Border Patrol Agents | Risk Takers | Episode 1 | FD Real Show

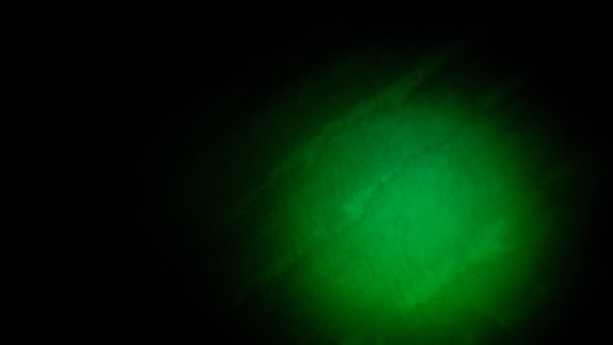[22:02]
Turn right. Turn right. There you go. When one of the ground agents heads into a nearby field, Agent Emblem illuminates it with the beam,
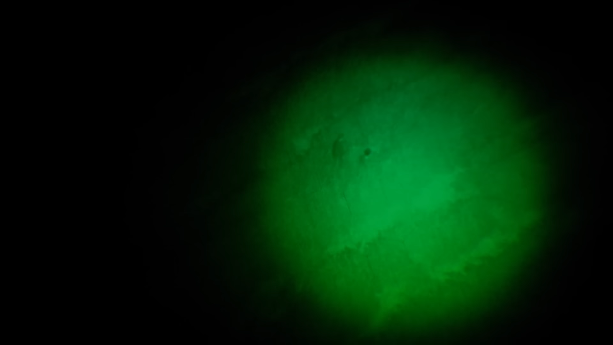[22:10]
providing him with enough light to safely apprehend four illegal immigrants.
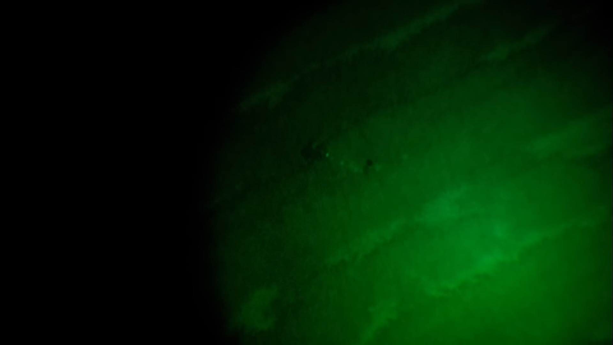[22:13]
Sir, how many bodies do you have? I'm Perez, Alcaraz.
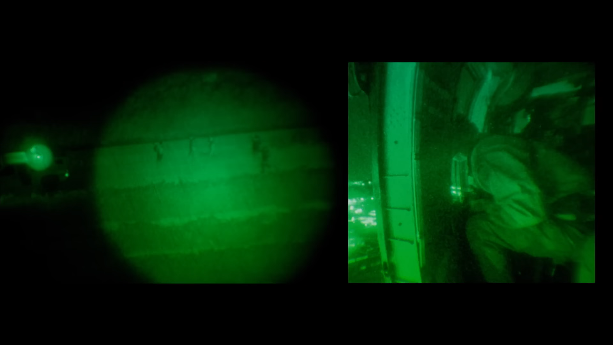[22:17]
As soon as the last of the illegal immigrants are in custody, Agent Emblem knows that his job is done, and he and the rest of the crew head back to base.
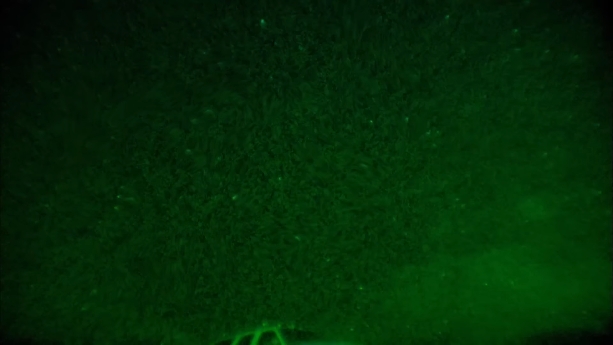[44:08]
On a quiet road less than a mile outside the city of Nogales,
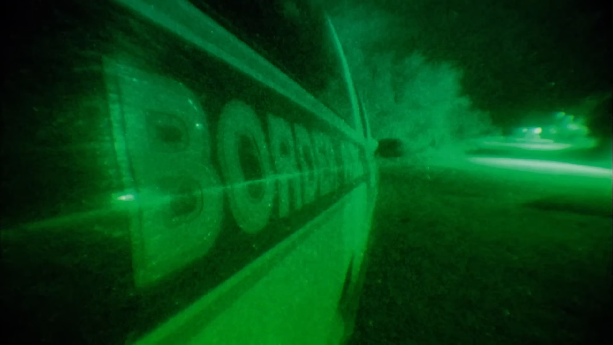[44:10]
Arizona, Agents Hawkins and Bushill are sitting quietly in their truck.
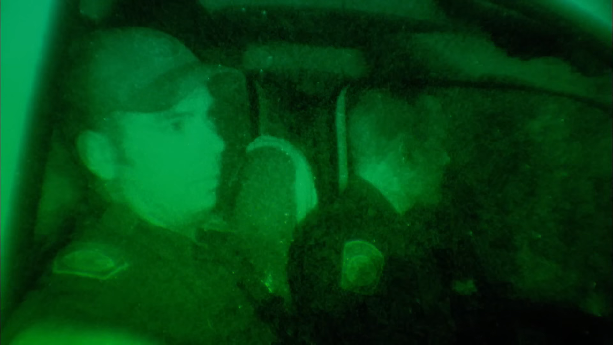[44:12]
They are awaiting orders to assist fellow agents who have been tipped off
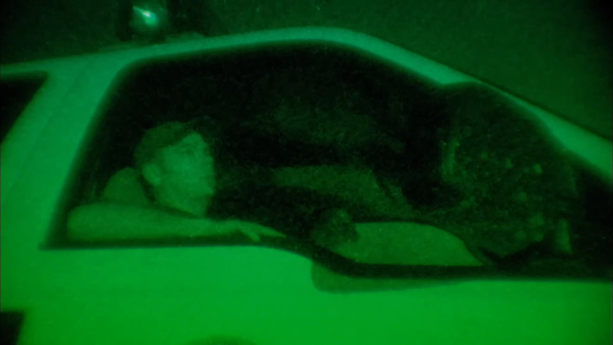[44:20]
about the illegal import of over 200 pounds of marijuana into the United States.
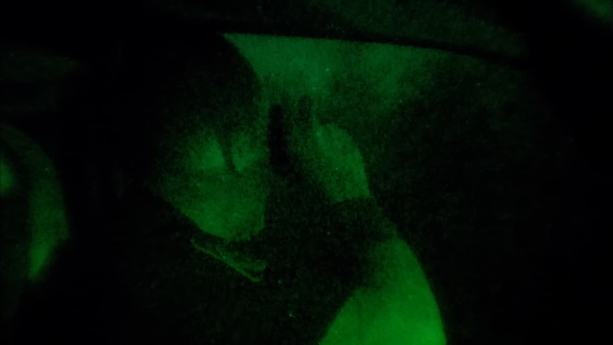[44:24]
They gear up testing their night vision goggles that turn the night from dense blackness punctured by stars into an eerie,
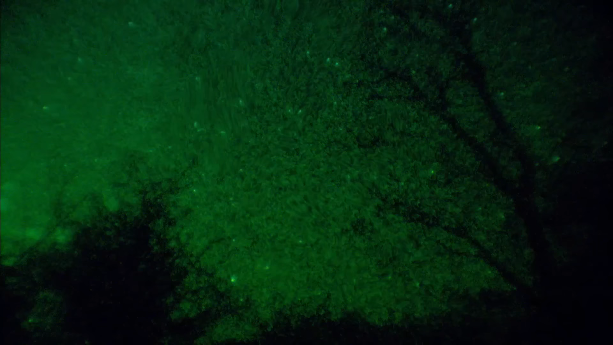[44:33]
green-tinted landscape on which they can see every bush, and on which people show up like glowing ghosts.
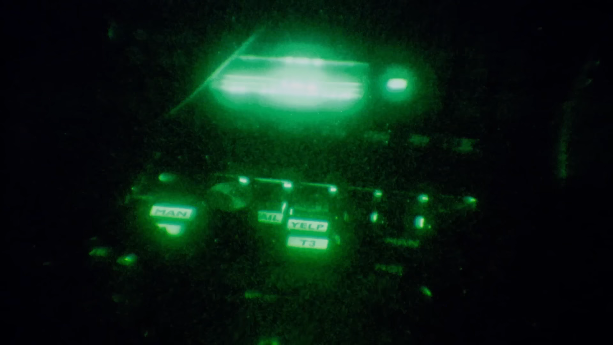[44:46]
As soon as they've been informed that there's been a sighting of several mules who are responsible for transporting the marijuana, they move into action.
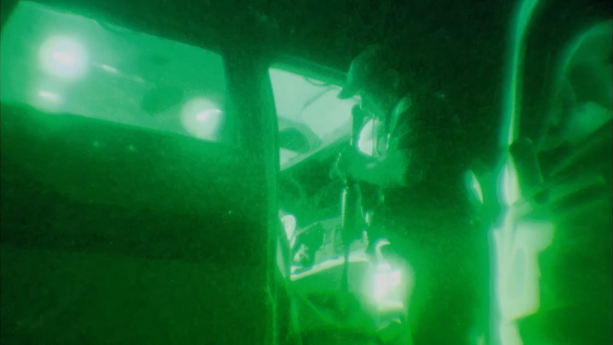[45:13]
Um, no. Okay. Agent Bushill quickly checks his M4 rifle as a split-second decision makes the difference between life and death.
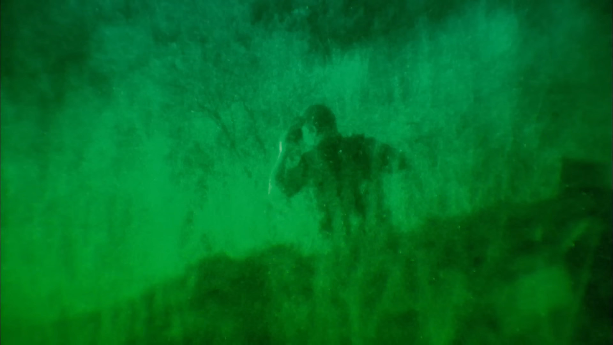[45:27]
The Border Patrol agents begin to comb the hillside in search of drug smugglers.
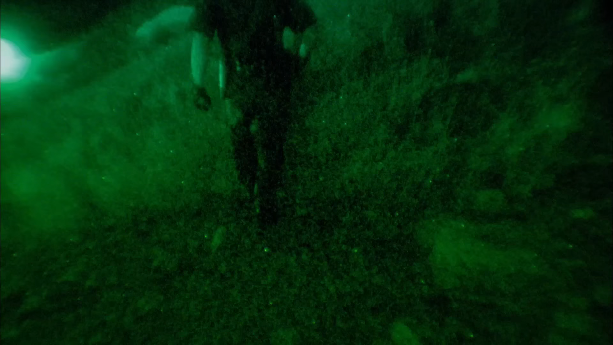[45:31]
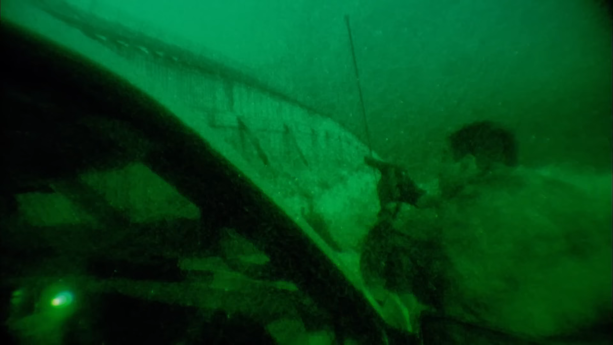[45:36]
While some agents search for the drugs, others stand guard, as their biggest fear is the sharpshooters that work for the drug smugglers.
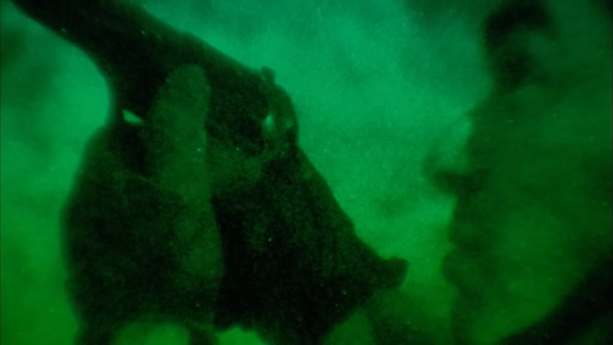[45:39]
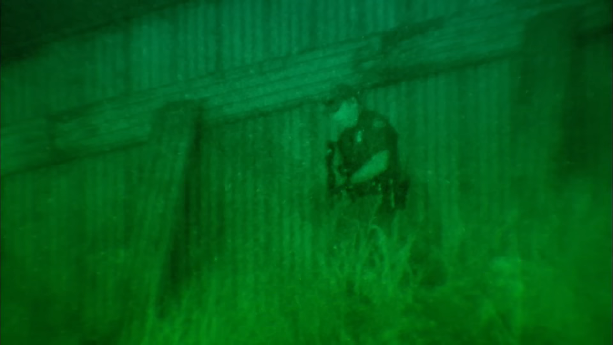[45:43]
They only have to pop their heads over the fence for a split second, and it could result in the death of an agent. This close to the fence is especially bad. Now we can't chase them into Mexico, and they'll stand on the Mexican side and shoot at us.
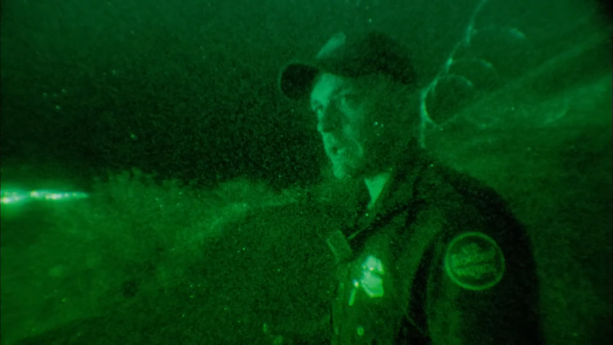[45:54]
So that's why we waited until we had critical mass and a lot of support agents. And when we come up here, we come up in force. You notice none of the guys have the flashlights on, so we're using light discipline.
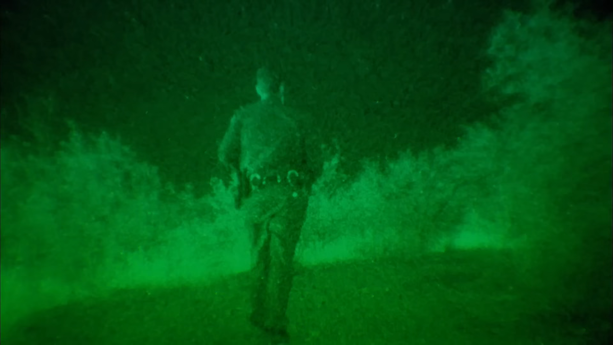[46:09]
None of them are really talking very loud, because we don't want to give our positions away.